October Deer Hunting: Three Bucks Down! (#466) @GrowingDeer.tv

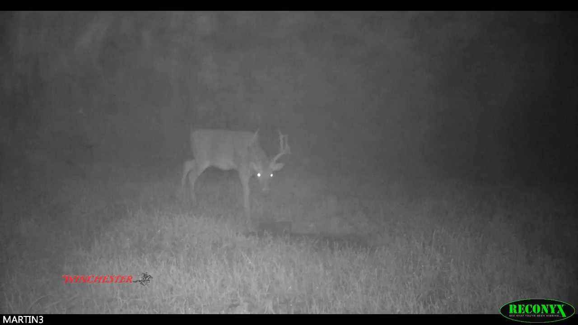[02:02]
While reviewing the pictures, he was pleased to see a mature buck had been in the area. Heath didn't recognize the buck. It was the first picture of him and it was October 13th. The unknown buck had also walked by the camera on October 15th. So, Heath was hoping he'd show in the plot that afternoon. Well, good afternoon. We just got back up to our lease here in Kansas. It is October the 15th.